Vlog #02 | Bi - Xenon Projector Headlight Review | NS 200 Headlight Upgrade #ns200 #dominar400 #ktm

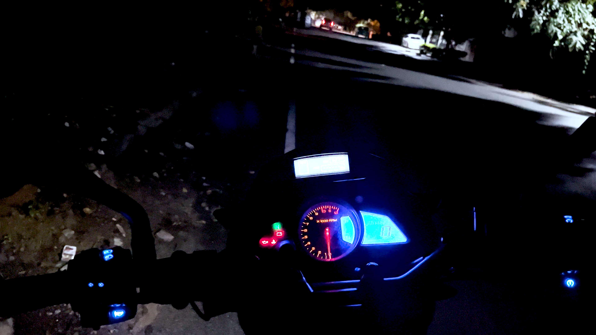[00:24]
hey guys welcome back to the channel so today we are with the new video of a review a detailed review on the ns200 projector that i have installed so this is a bison on projector that i've installed
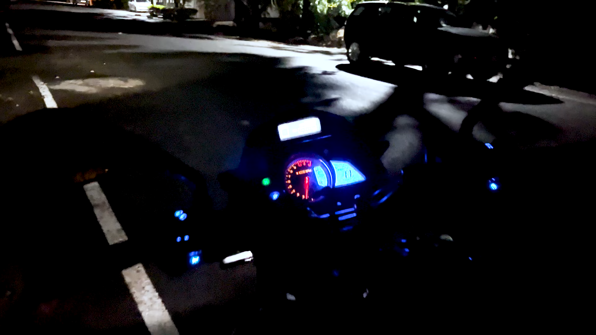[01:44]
so apparently bike is in the side stand that's reason you might uh see the pattern little uh cross so if i sit on the bike and uh make it straight so this is how the pattern looks and you can see there's a straight uh line over here because of which uh the opposite incoming traffic will not be affected because the beam pattern is uh set properly and also if you could see there's a small cut in this pattern this cut because
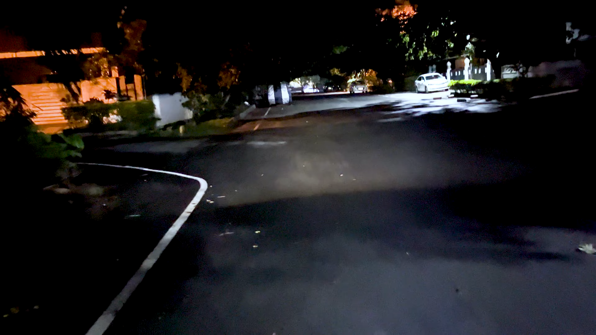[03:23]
so i think you people can see how the beam pattern has been spread out and uh yeah this is how the headlight looks uh in the low beam let me take you to place where uh you can get a brief idea about how the headlight is okay let me take this road yeah so this is the low beam performance of the hid
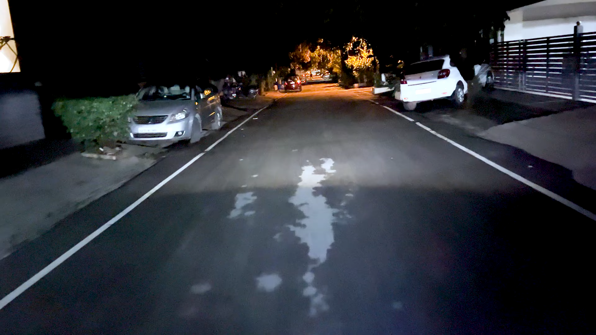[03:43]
projector that i've installed in minus 200 and even when you have a proper bright street light you can see how is the beam pattern and how much bright it is
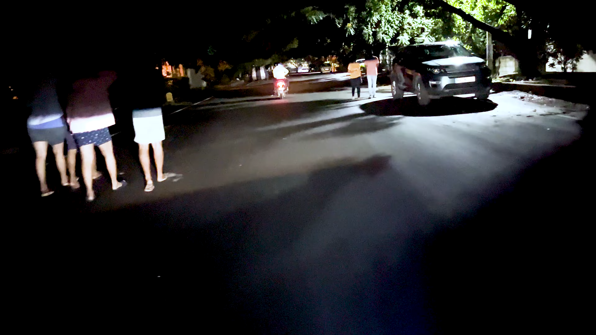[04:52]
the switching of uh allergen bulb to led has been banned in india
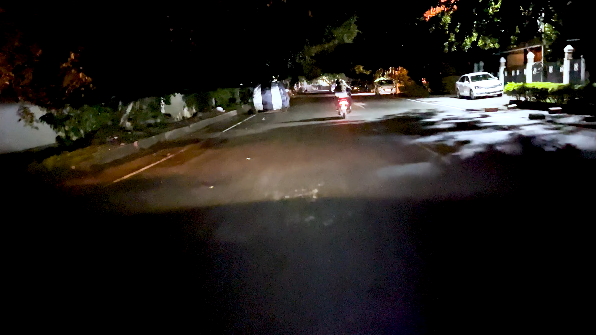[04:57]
is because of the beam pattern because when you ride it on the street uh in highway that's not a problem because you're
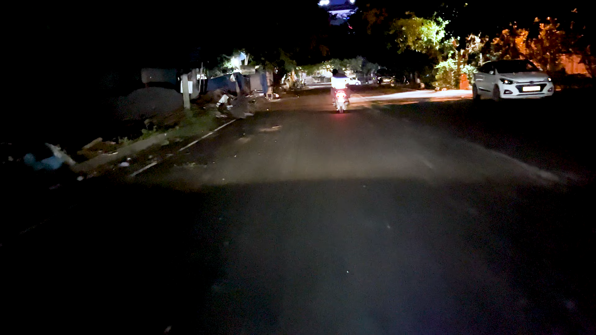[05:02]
going in the one way direction but when you uh move into street when you ride it in the street
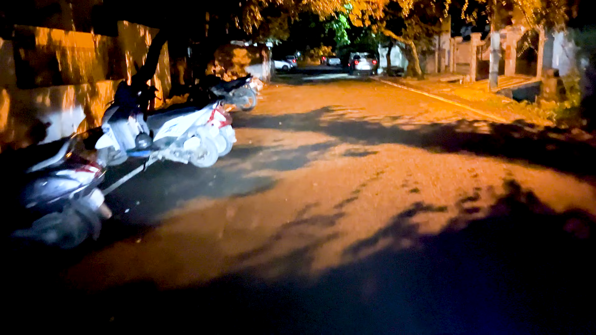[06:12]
this is a low beam projection and again as i said you can see the pattern there's no uh no no vehicles coming from opposite side will be affected and but if you put into high beam this is how the high beam looks low beam and high beam this is the low beam and this is the high beam so coming to the costing for installing this projector uh i had uh imported this and the brand of this projector is uh
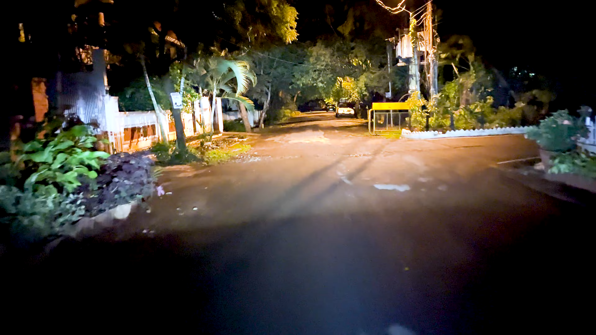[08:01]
is the high beam yeah coming back to uh what sort of projectors that you can buy uh since uh ns200 reflector comes with a h4 fitment uh you can get a h4 to h1 or h4 to d2s if you can get a hang on uh d2s bulbs that's an excellent one uh it will
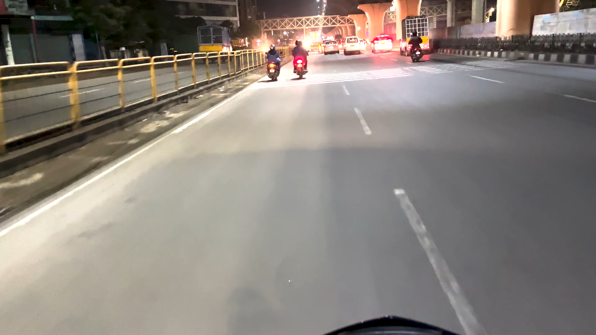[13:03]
and this is how the headlight looks in highway so if i go nearby a car you can see clearly how the projection looks so this is the low beam and this is the high beam so low beam and this is the high beam
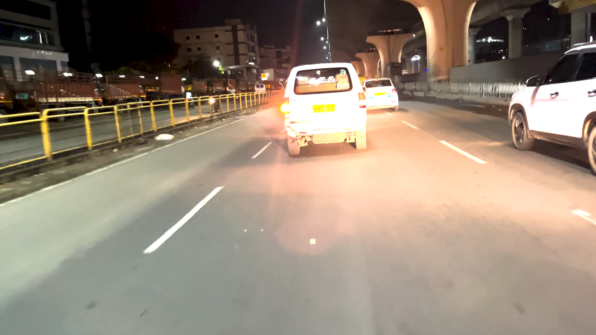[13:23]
so i'll go right so currently the projector is running in low beam and i hope you people can see it so i'll switch it to the high beam this is the high beam and this is the low beam
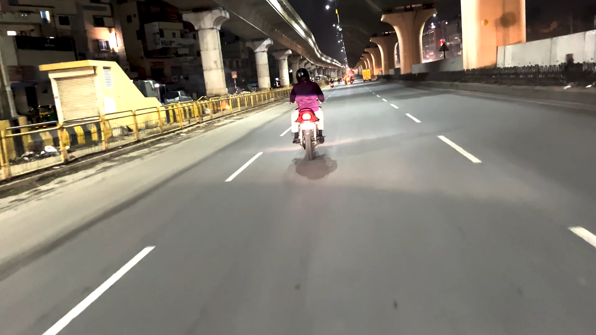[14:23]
so you can see the projection on the shirt it's a low beam and this is the high beam if you can see the bridge over there uh this is a low beam projection on the bridge and this is the high beam low beam high beam low beam now i'll take it to service road to make it clear for you people i don't know how much
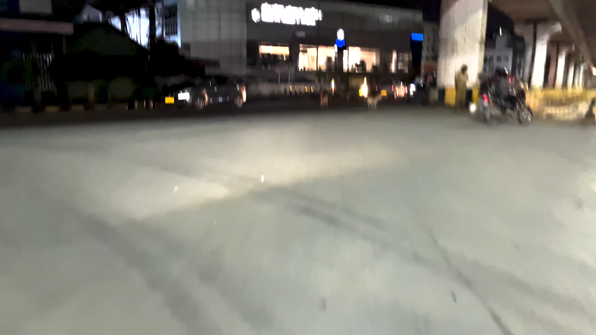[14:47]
is being justified on the camera but in real it is like much brighter
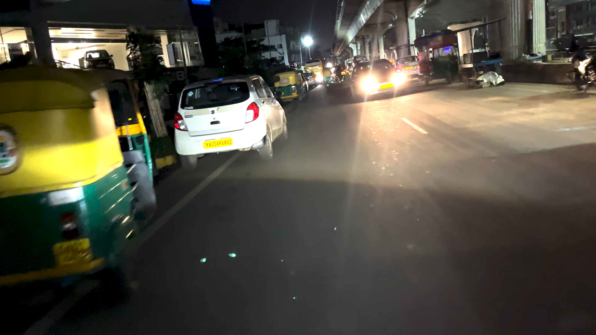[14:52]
so this is the low beam projection
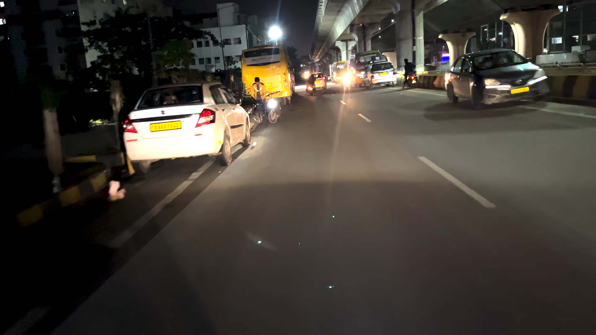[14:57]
and this is high beam projection this is low beam and this is high beam this is low beam
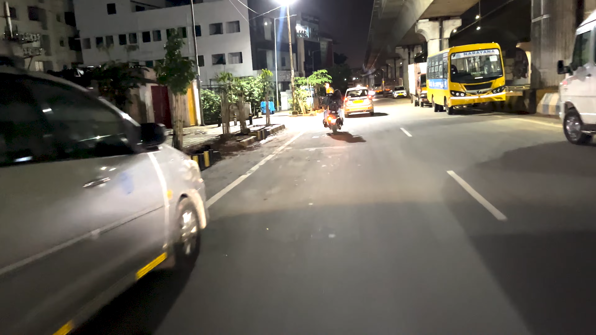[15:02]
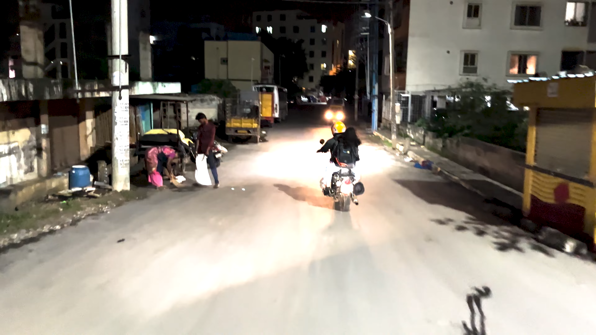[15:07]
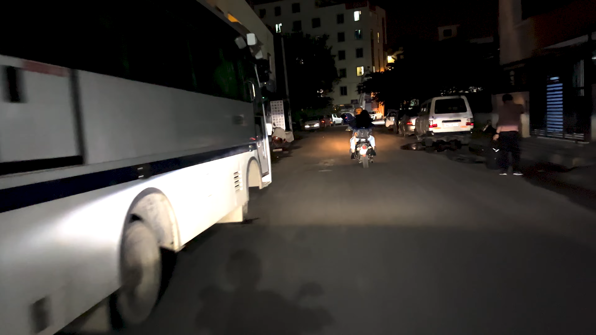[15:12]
you can see no vehicle is affected no drivers are affected who is coming from the opposite direction